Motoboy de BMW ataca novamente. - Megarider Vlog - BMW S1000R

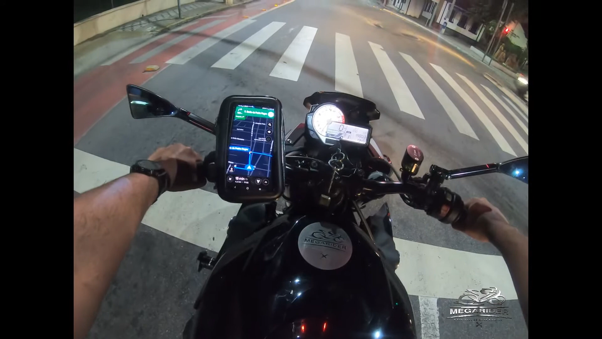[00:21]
Vai, farolzinho, colabora, deixa nós andar que nós precisa, gato. Vai, vai, vai.
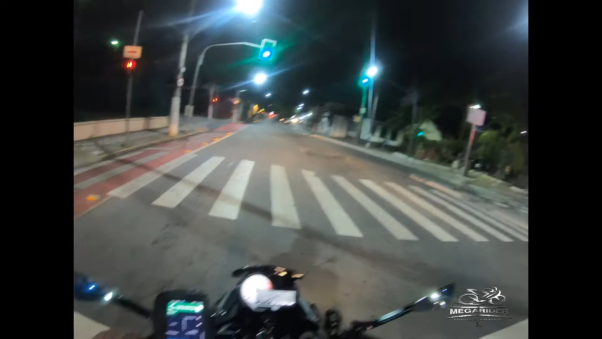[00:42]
Abriu! Abre o farol, bora!
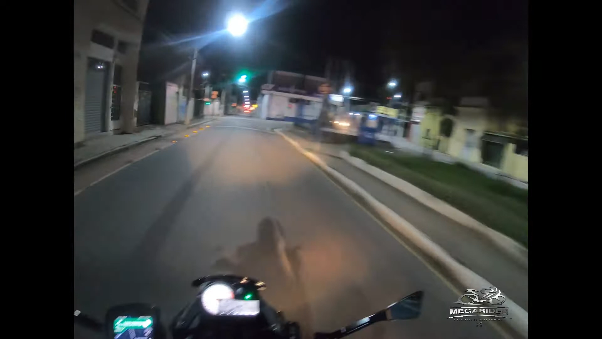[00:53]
Que eu não vou passar o sinal vermelho só em cima de você, cara.
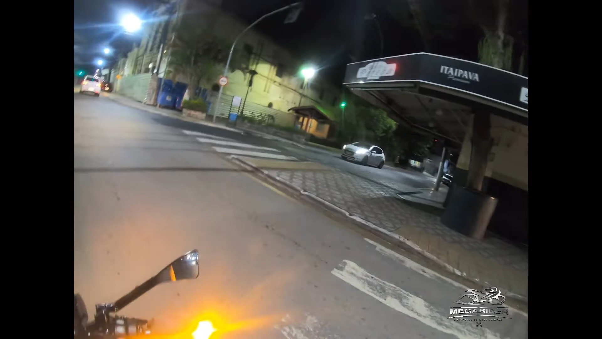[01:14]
Eu até passo o sinal vermelho, mas eu tenho consciência, mano. Você tem privilégio, você tem que ir na frente, vai lá. Pronto, bora. Não era Pedro Costa lá embaixo, né, velho?
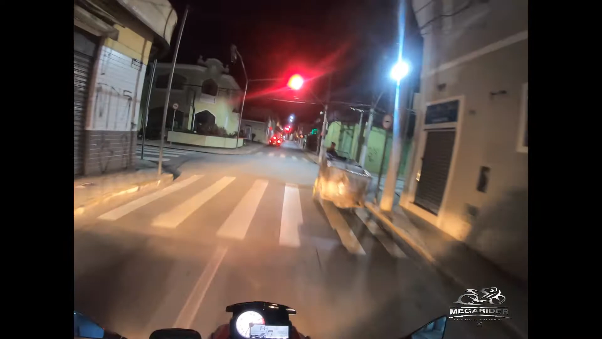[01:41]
Vamos! É, você vê, todo mundo ralando, cara. A vida não é fácil pra ninguém, não. De um jeito ou de outro, todo mundo tá na mesma. Bora! Bora, meu Deus, abriu!
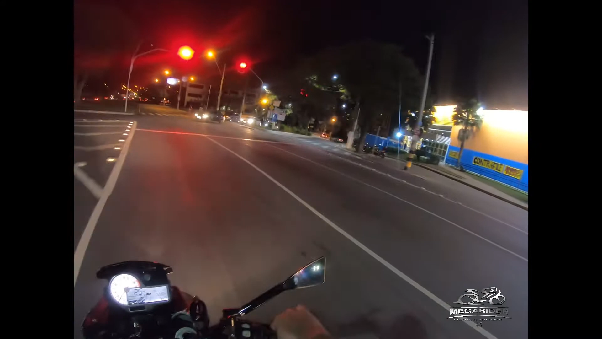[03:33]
Sai pra atrasar lá do prefeitura. Isso é legal pra caralho, viu?
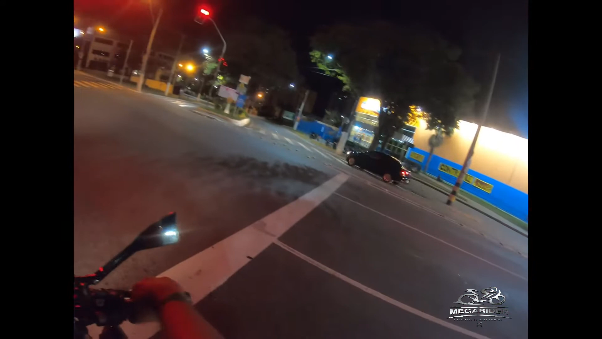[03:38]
Ei, mano, vocês acham que chama atenção pra caramba?
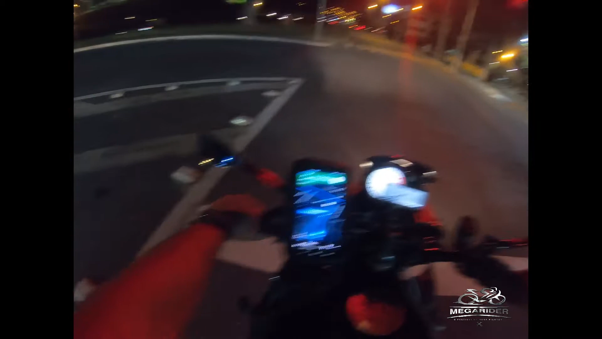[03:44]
É S1000 com boleto de entregador nas costas? Meu, os carros passam tudo do lado olhando. Pegar Dutra de novo?
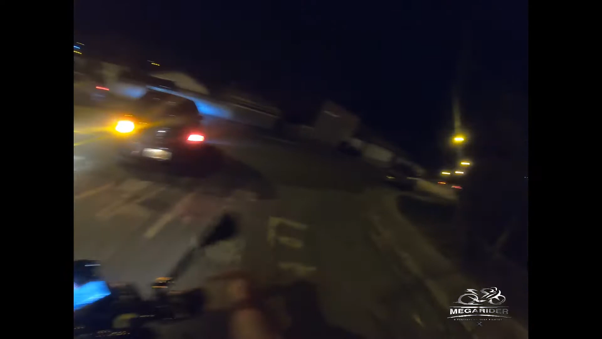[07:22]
Uau, essa daqui veio longe. Virar, vou reto. Tá, tio, já entendi, vai lá.